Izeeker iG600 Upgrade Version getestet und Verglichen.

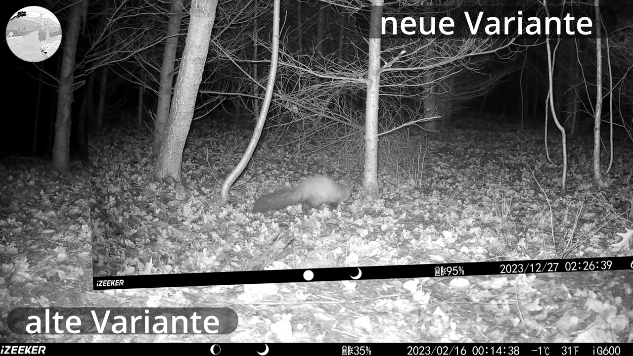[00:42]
Beim Schnitt ist mir jetzt aufgefallen, dass die neue Variante tatsächlich doch etwas besser ist als die alte Variante. Ich schiebe hier den Korbregler ein bisschen hin und her, dass man das unterscheiden kann. Diese schräge Position kam jetzt einfach zustande, weil ich die Kamera nicht exakt genau so angebracht habe wie die alte. Das sollte hier jetzt aber eigentlich unrelevant sein.